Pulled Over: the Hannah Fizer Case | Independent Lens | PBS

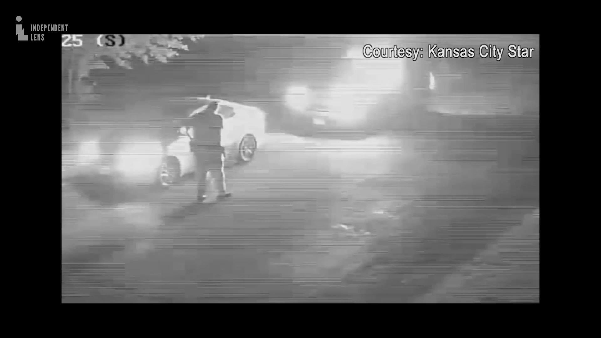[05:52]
In the interviews the star obtained, the deputy says, she pushed my arm away, and I think I grabbed her shirt and pulled her towards the door to try to get her out of the car. Because, like I said, she's under arrest now.
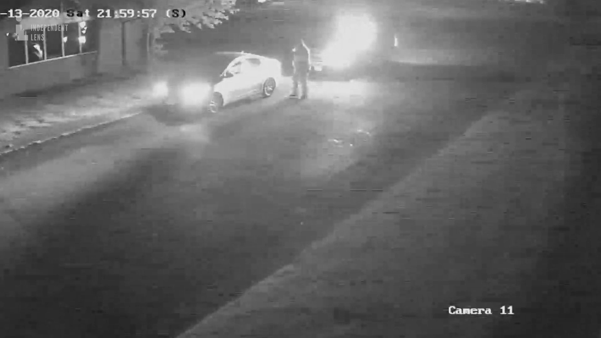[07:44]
And to me it looks like there's somebody walking up to a car wanting to rip a door open, couldn't get it open, got pissed off, pulled a gun and shot. That's what it looks like. They say it's different.